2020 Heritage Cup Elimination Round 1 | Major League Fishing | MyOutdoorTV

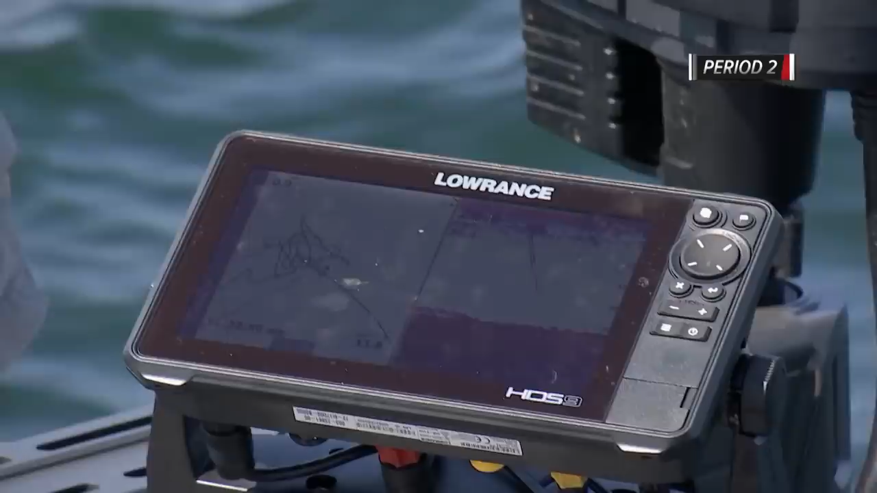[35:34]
They're scattered, they're spread out, but there's quite a few of them right here. Got them.